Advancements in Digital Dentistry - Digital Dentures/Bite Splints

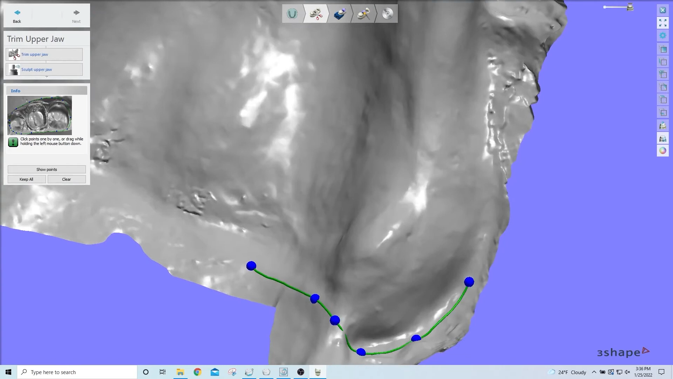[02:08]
can and do use 3d scans of the dentureless arches to build models for
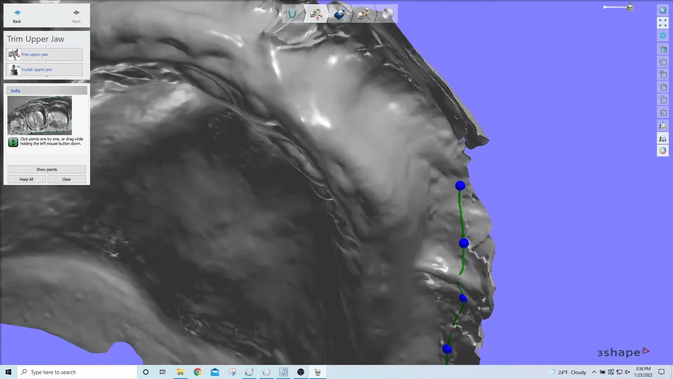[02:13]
dentures however the quality of the scan is highly dependent on the
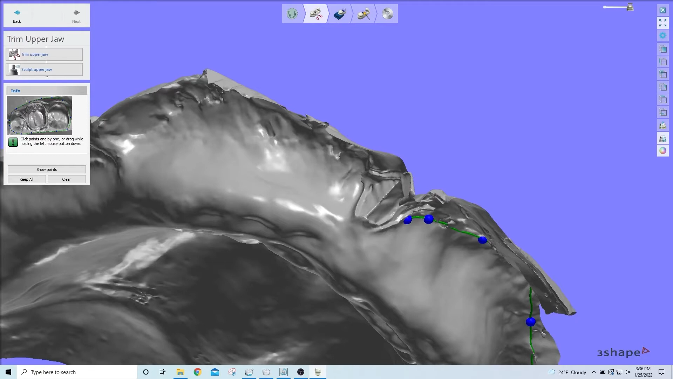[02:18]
type of scanner and the skill of the technician doing the scanning scan quality depends on the scanner's ability
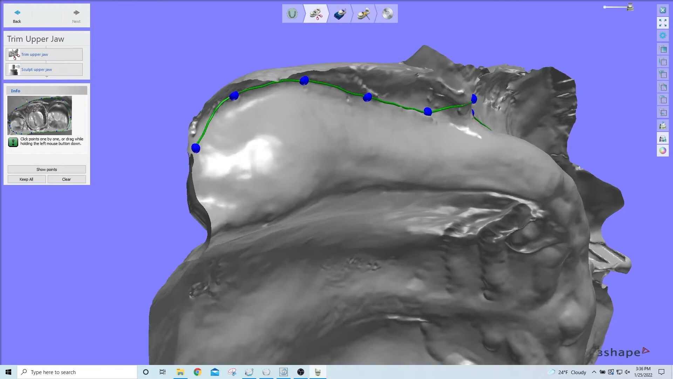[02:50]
scan with an intraoral scanner but the probability of our scanning software